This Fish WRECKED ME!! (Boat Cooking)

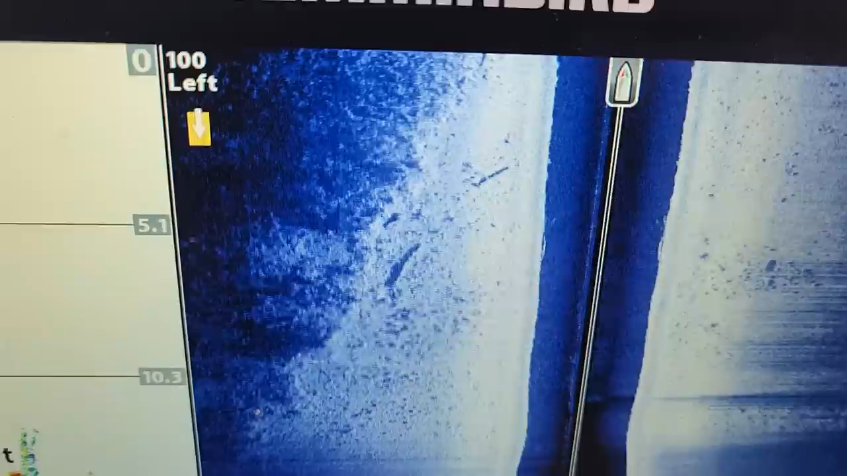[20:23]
I think we're just gonna scan this bank down here. I haven't done much fishing on this one, so I'll check it out.